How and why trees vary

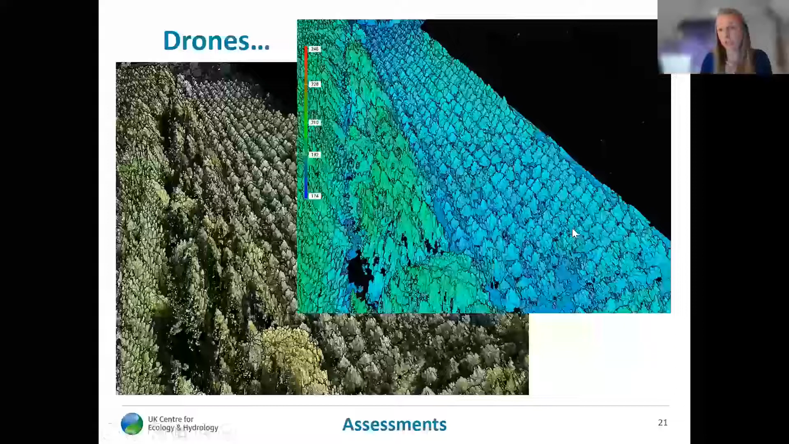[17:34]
This was just a sort of a test to see how well this would work. And what Paul does is overlay a grid based on where we told him our trees should be.